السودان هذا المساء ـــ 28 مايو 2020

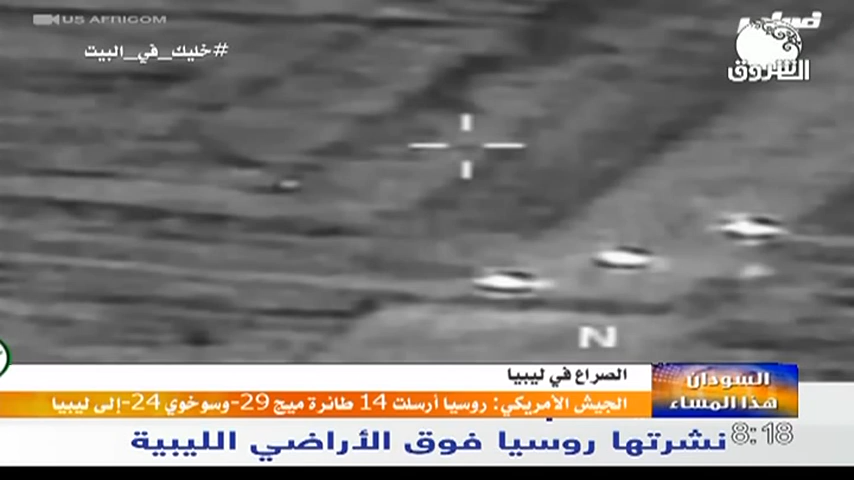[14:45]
يكون له أثر كبير على الحرب في ليبيا وأضاف الجيش الأمريكي في سلسلة